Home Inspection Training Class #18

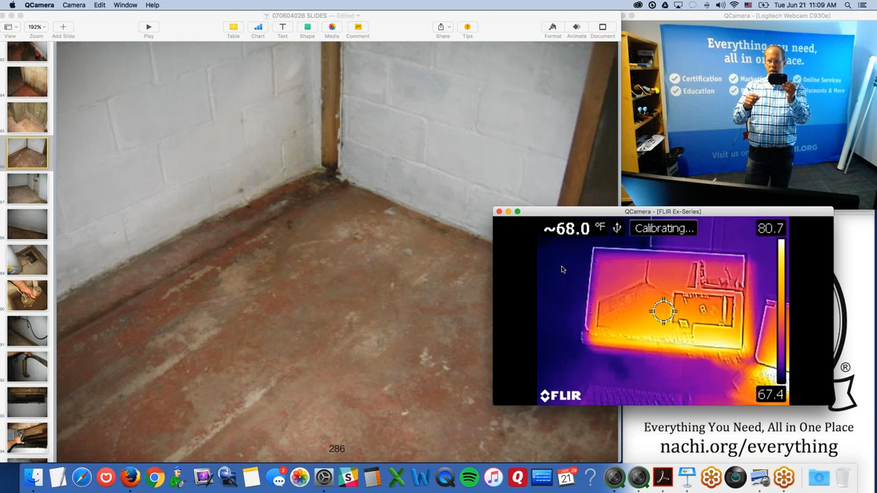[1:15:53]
On screen: spot 68.0°F
ha ha love technology when it works so this is my FLIR infrared camera it's FLIR C2 camera it's a FLIR C2 it fits in my pocket let's see if I can actually fit in my pocket yep fits in my pocket pull it out you can buy it from Inspector Outlet members get special pricing and
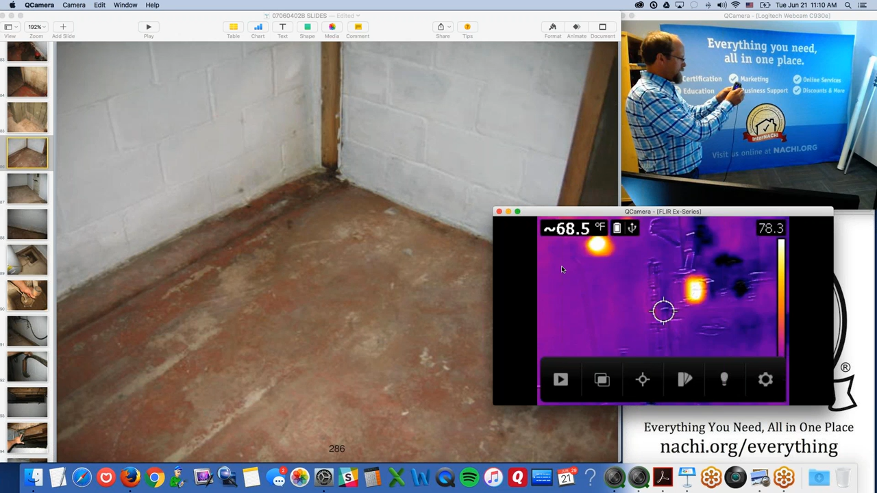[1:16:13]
On screen: spot 68.5°F
what it does is it finds it's it allows you to see things that you wouldn't normally see without it kind of like a flashlight right with a flashlight you can see things like in the dark that you wouldn't
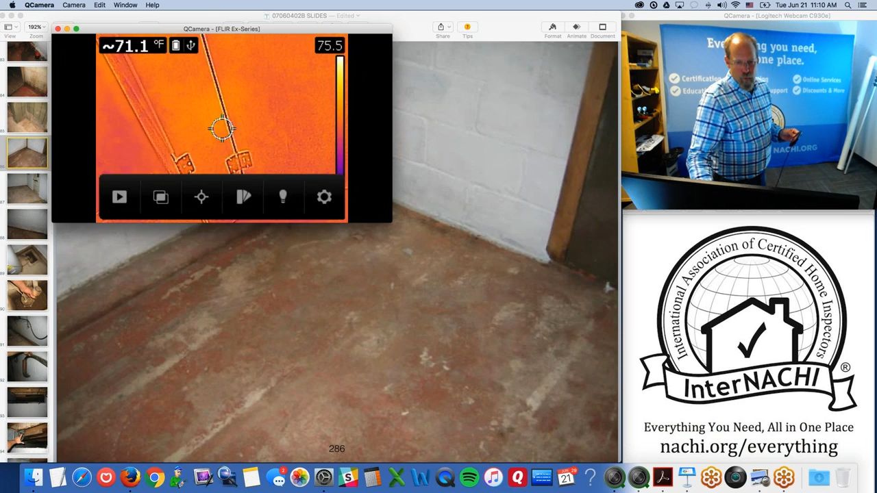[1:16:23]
On screen: spot 71.1°F
normally be able to see without a flashlight well infrared is very similar very similar
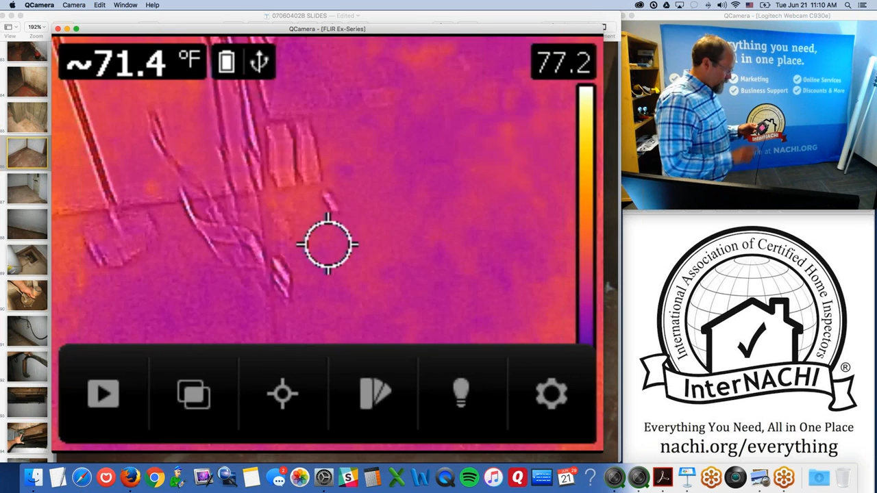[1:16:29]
On screen: spot 71.4°F
this camera allows me to see things that I wouldn't normally be able to see
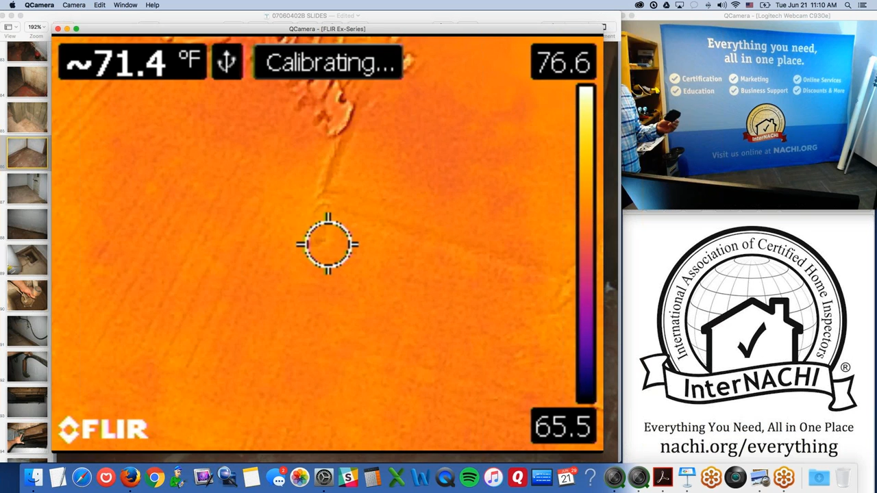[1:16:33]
On screen: spot 71.4°F
without it and what am I seeing I'm seeing surface temperature temperatures that is on the surface of things
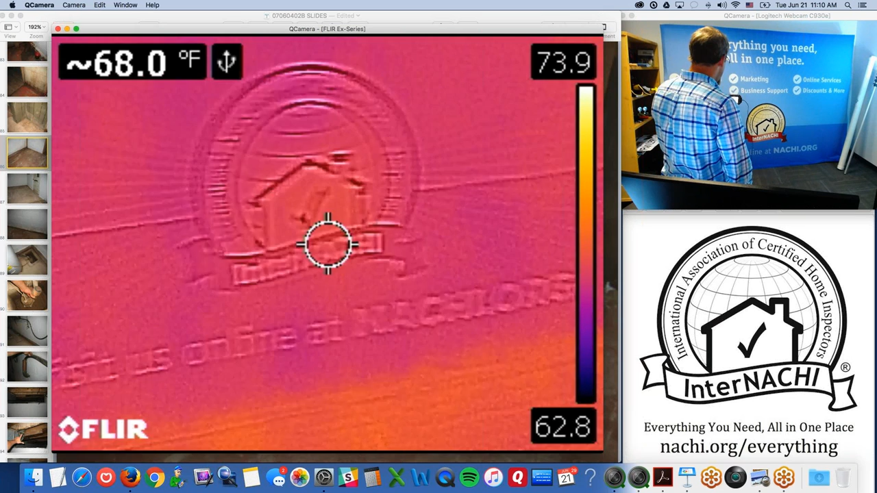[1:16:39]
On screen: spot 68.0°F
and water especially
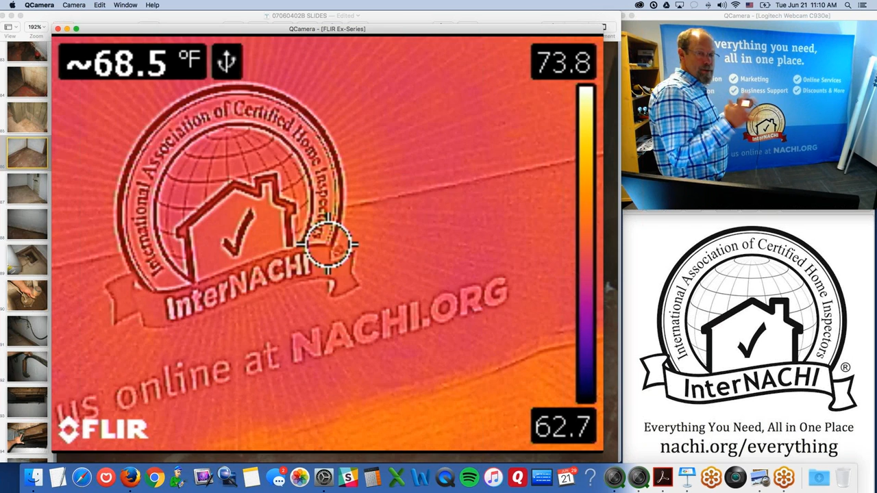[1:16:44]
On screen: spot 68.5°F
groundwater coming from the ground tends to be cool and the house a comfortable house is about 75 degrees let's say water temperature cold water temperature is about 55 60 degrees let's say okay I have some water there
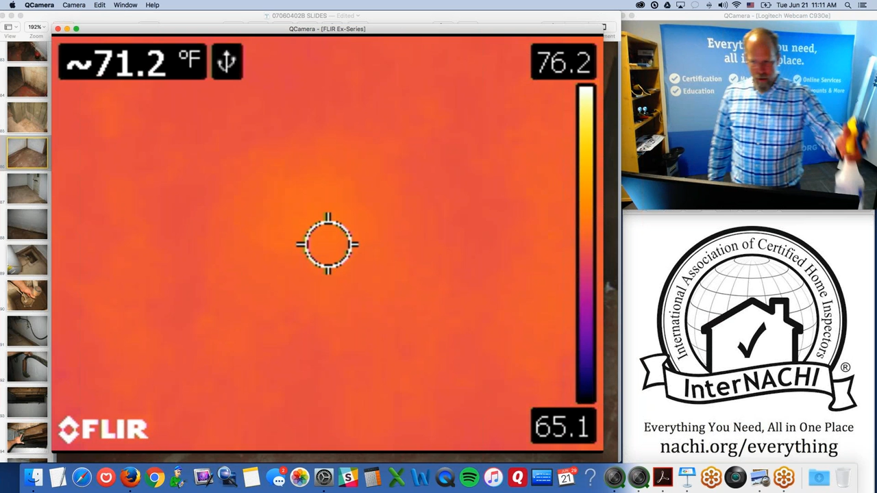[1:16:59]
On screen: spot 71.2°F
my spray bottle about room temperature both of them let's see if I can
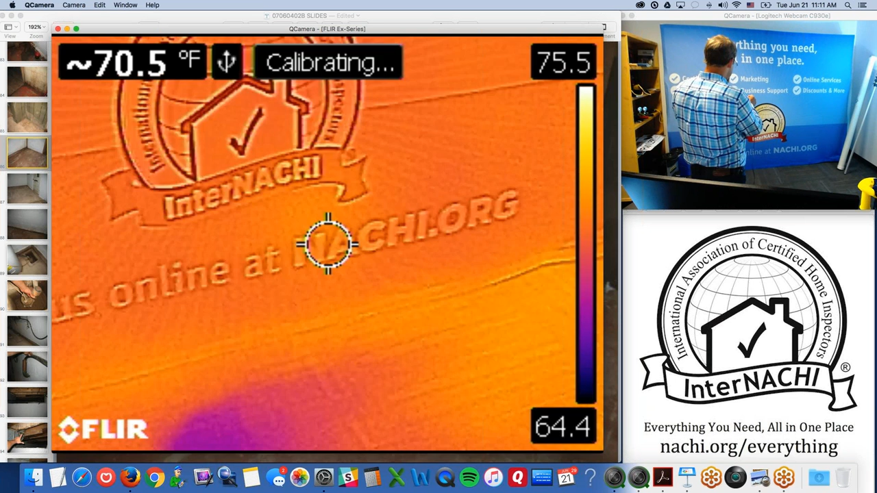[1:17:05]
On screen: spot 70.5°F
see it oh yeah they're both about room temperature although the air conditioning is on so it's probably having the room a little bit cool and the water water is amazing it has a great capacity I can see that from about 10 feet away actually that's on the floor right
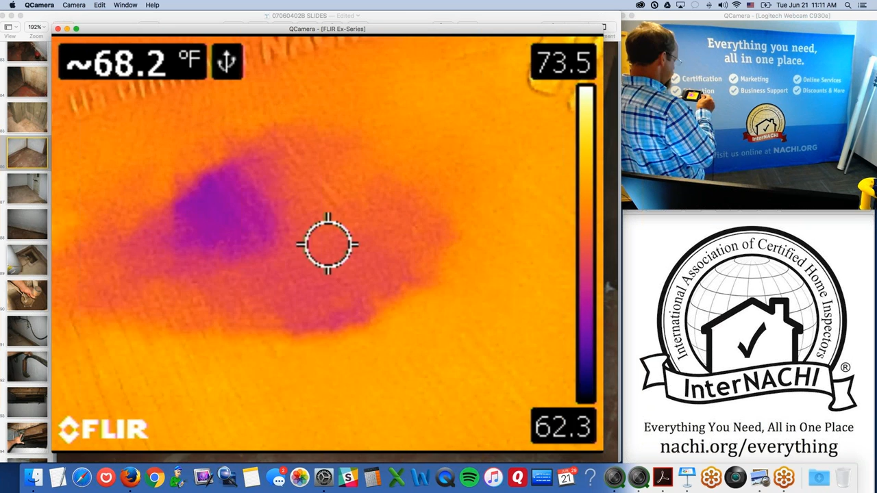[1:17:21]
you see where I am yeah so just a spray of water let me look at it I can't see it with my eyes I can see it with my FLIR C2
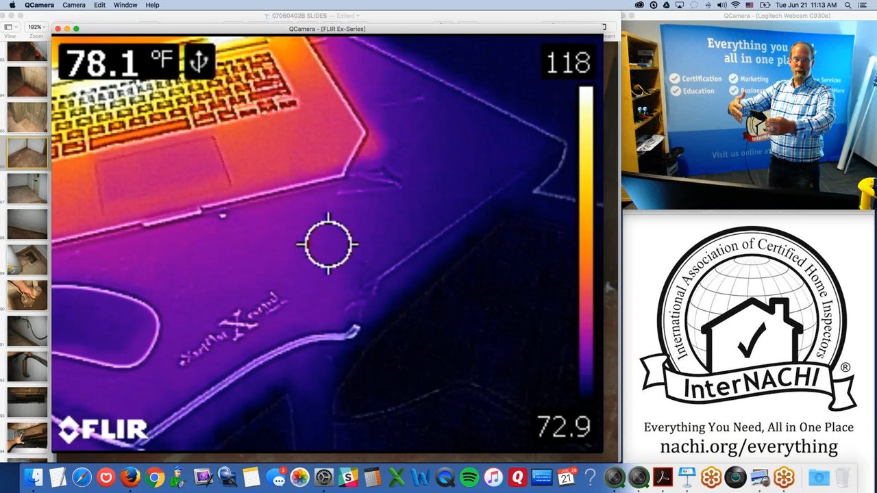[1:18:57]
On screen: spot 78.1°F
very fast and therefore it's also a great emitter of infrared it's the greatest emitter
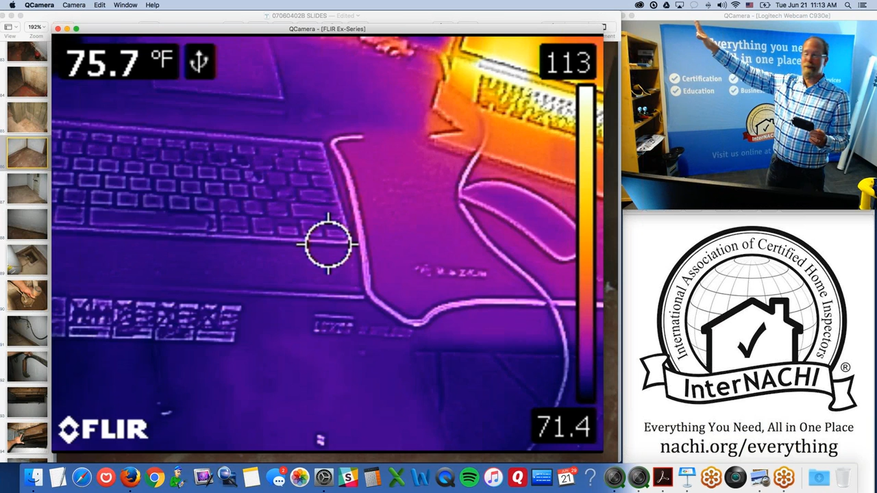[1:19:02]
On screen: spot 75.7°F
of infrared out of all the substances and materials in a home
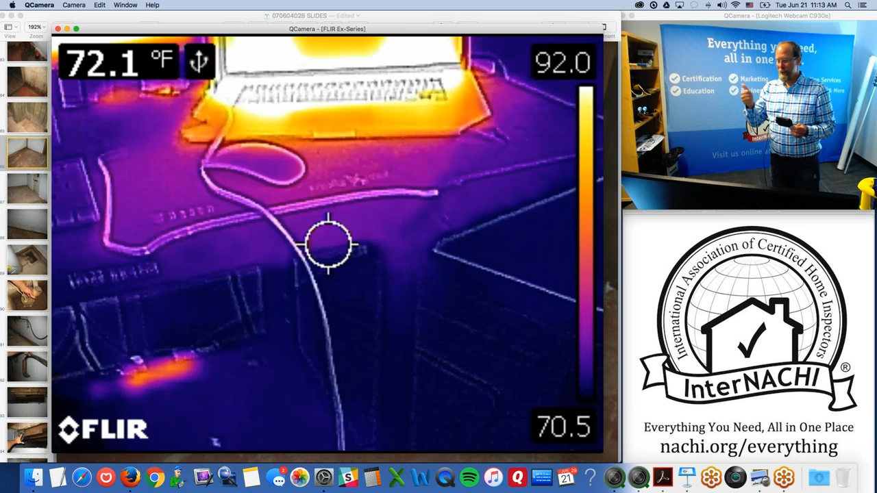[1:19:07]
On screen: spot 72.1°F
infrared infrared is emitted by water the best
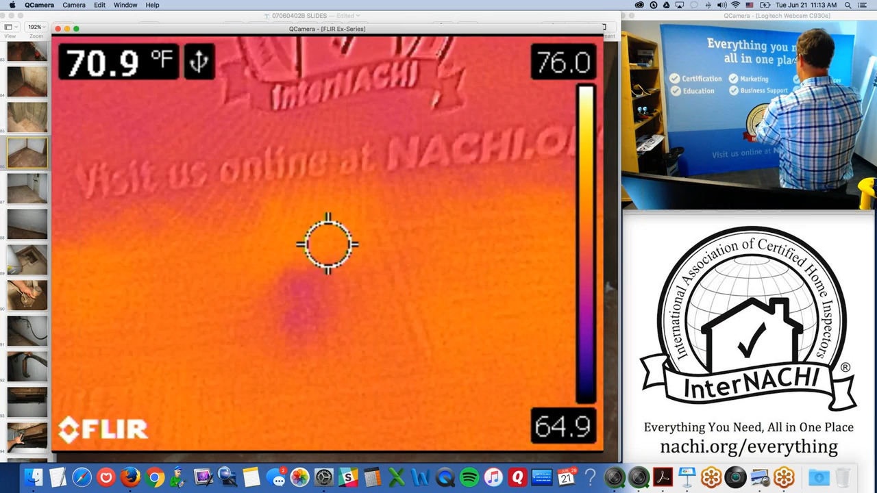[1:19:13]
On screen: spot 70.9°F
so even after ten minutes here it's slow you can see it's slowly changing temperature it's now becoming the cool water that I sprayed there is
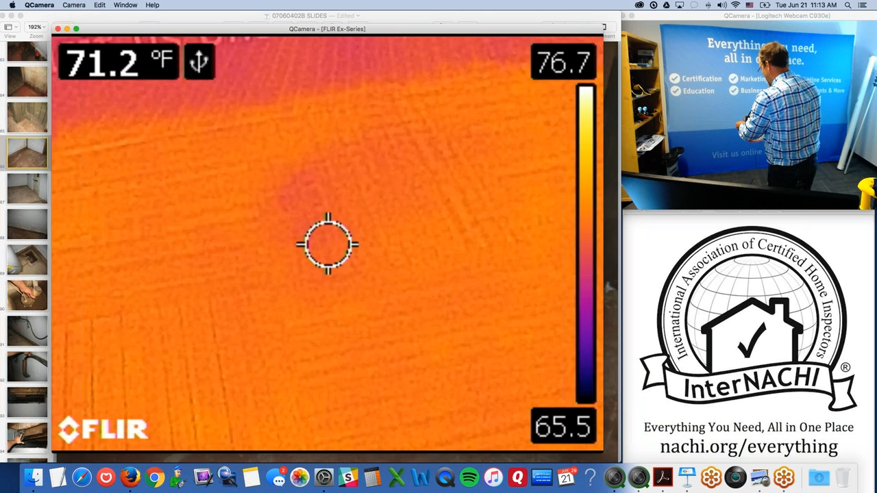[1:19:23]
On screen: spot 71.2°F
now changing the same temperature as the as the environment so you have to manipulate the environment in order to see
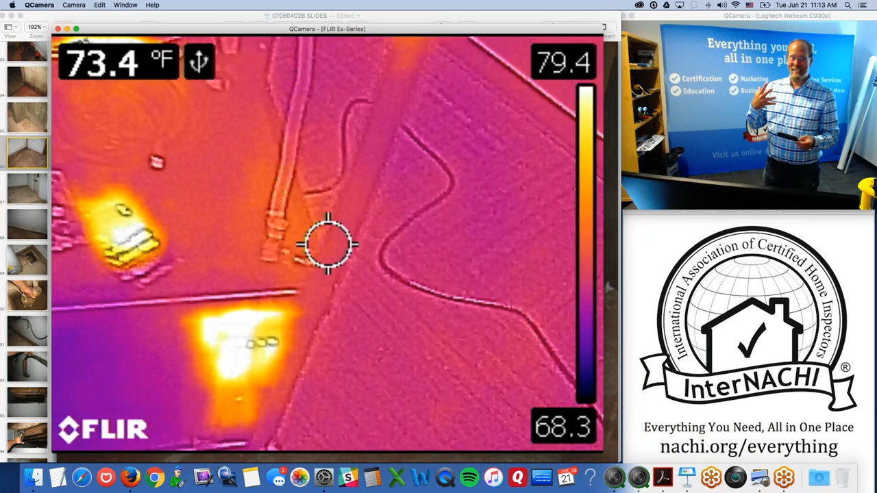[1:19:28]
On screen: spot 73.4°F
that infrared signature so it's kinda cool I used to do this with my clients um let me see I'm gonna turn this around
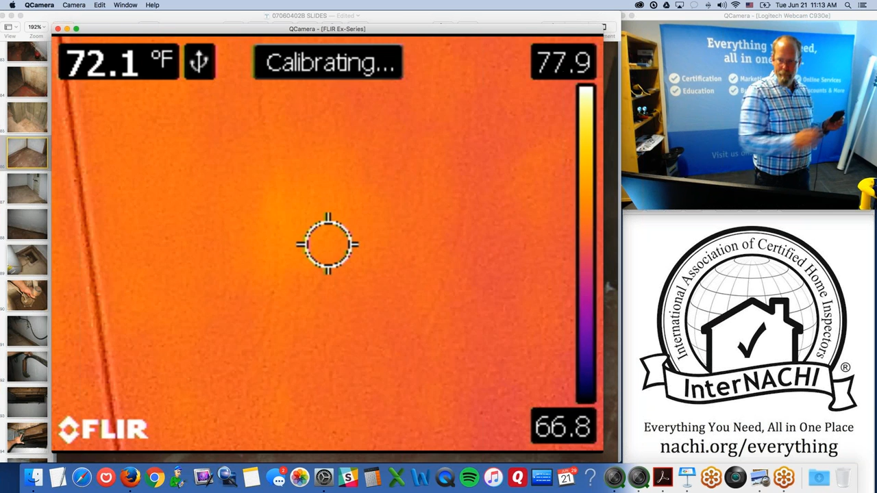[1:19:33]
On screen: spot 72.1°F
okay turn this errr this is my sound studio so I put my hand on the wall one, two, three
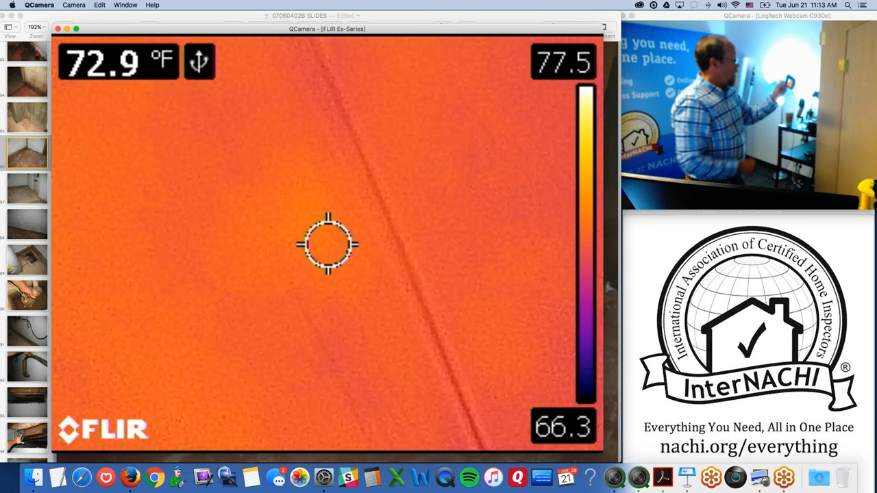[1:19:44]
On screen: spot 72.9°F
and then show my clients my hand